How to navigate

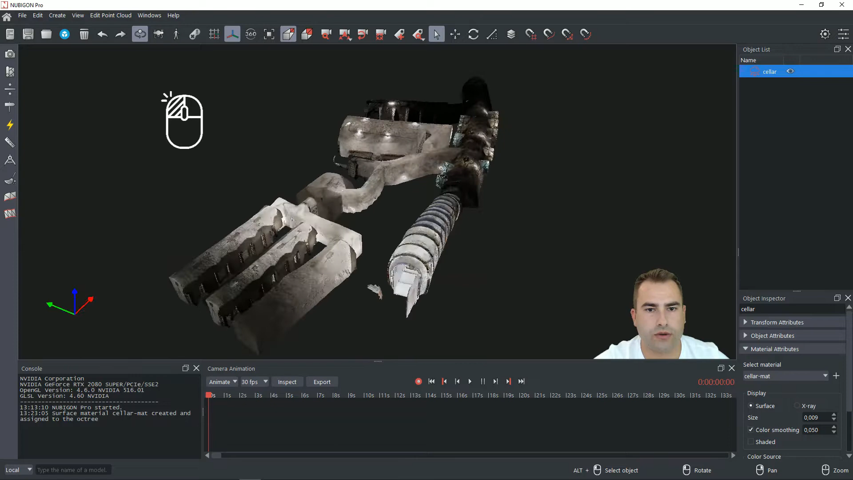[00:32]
With the left click and drag you can rotate your camera around your pivot point. With the mouse wheel you can zoom in and zoom out and with the right click and drag you can pan your camera.
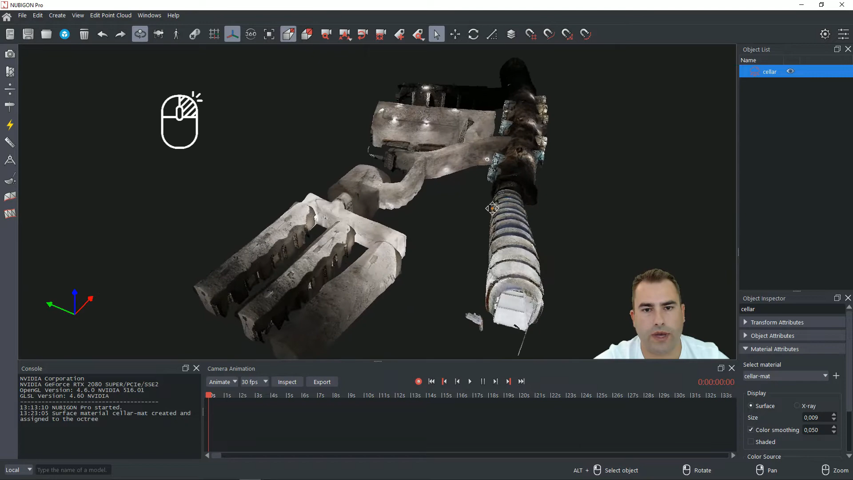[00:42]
Quick tip, if you want to change the pivot point or position of the pivot point you just need to click on this icon here and
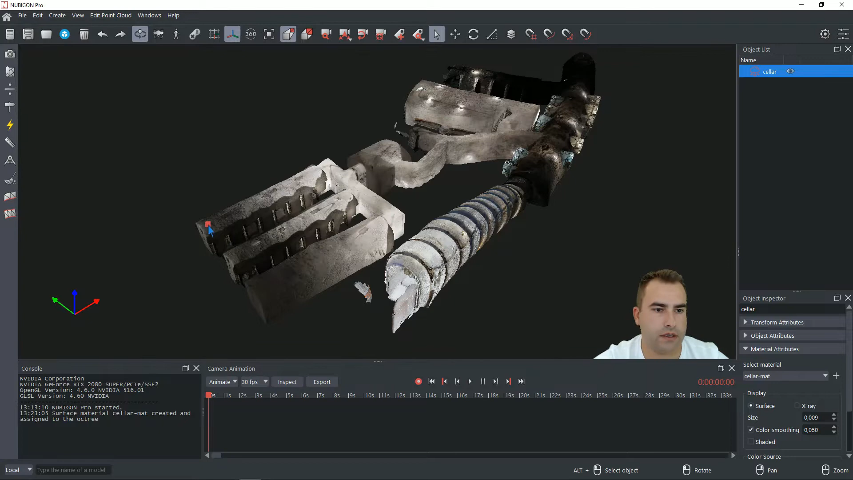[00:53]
select any other point on your dataset. And now you can see that it's rotating around it. Great. For flight mode you have to click on this drone icon and the settings window will pop up. Again quick tip, if you close this window window you can get the same window also when you click here. Perfect. We will be talking about this fly mode.
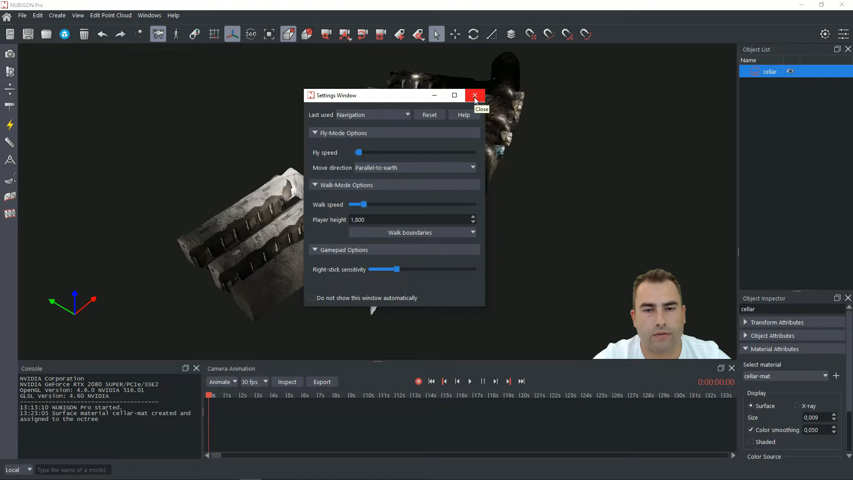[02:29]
With parallel to earth it's more like moving on a drone when you're sitting on a drone and you're trying to move. So you will be using your mouse and a keyboard. With the left click and drag you will be changing the direction of where you are looking at and with the keyboard you will be moving like this with w s
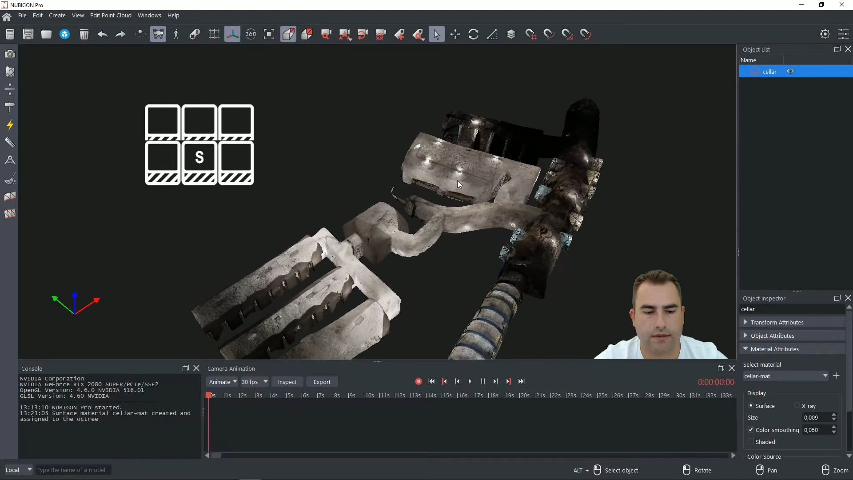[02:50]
a d and if you want to go up and down it's q and e and it's even rhyming. So that's a lot of fun.
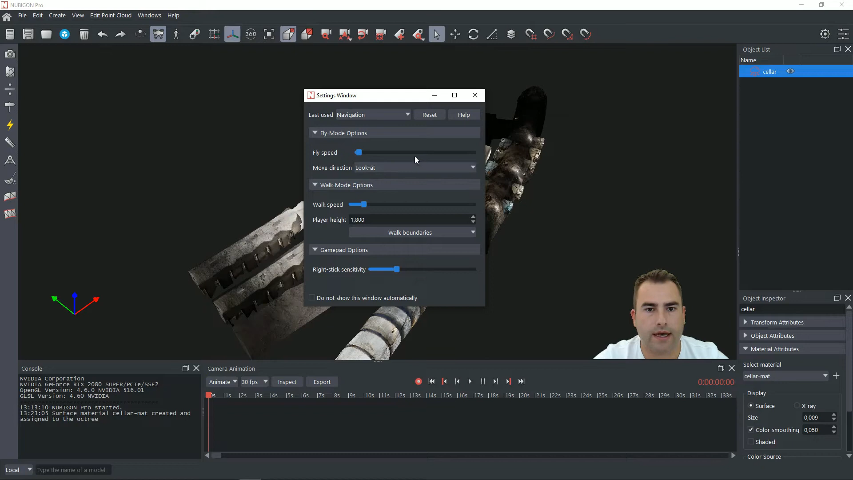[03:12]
The second option of a fly mode and the move direction is look at. I like to call this one a hunting mode because you are moving towards the direction uh where you are looking at.
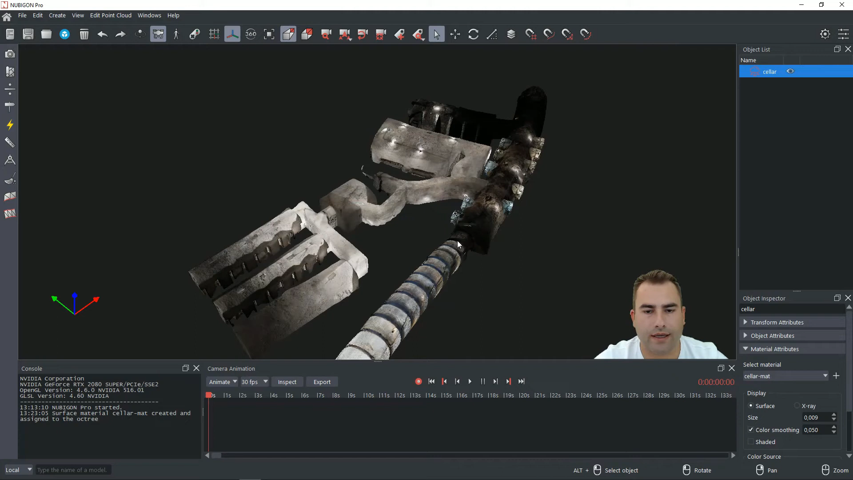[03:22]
Again with the mouse you will be changing uh the direction of your of your site or or what you are looking at and with keyboard you will be moving and then it looks like this.
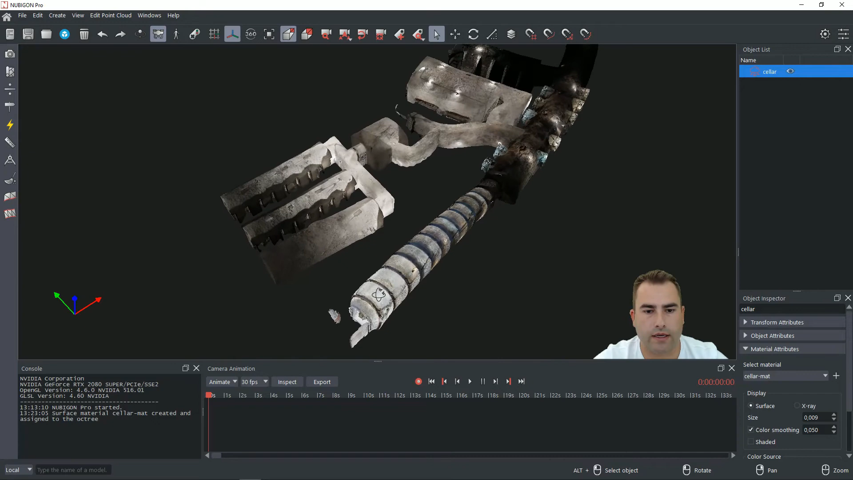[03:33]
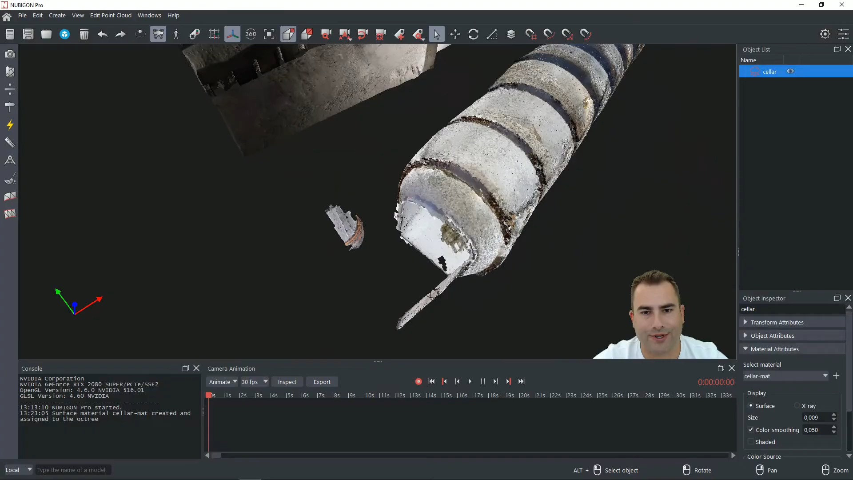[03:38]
I like to demonstrate this on on this staircase because it's really fun to use it.
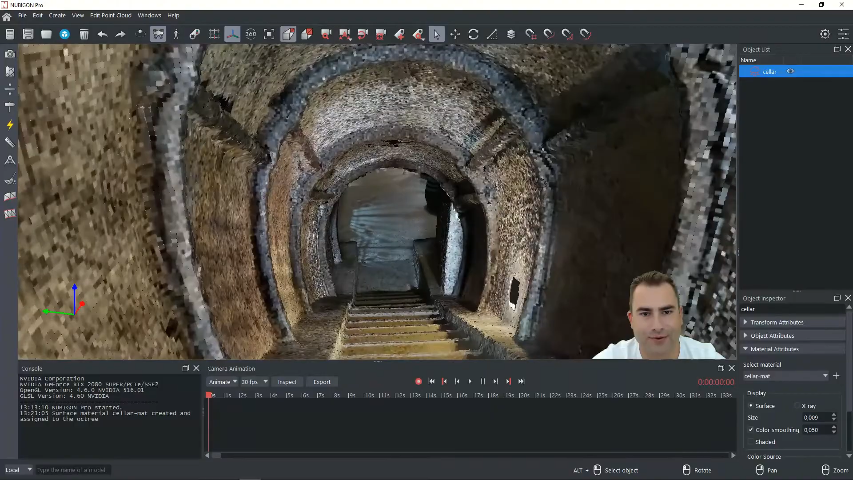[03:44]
I feel like a batman.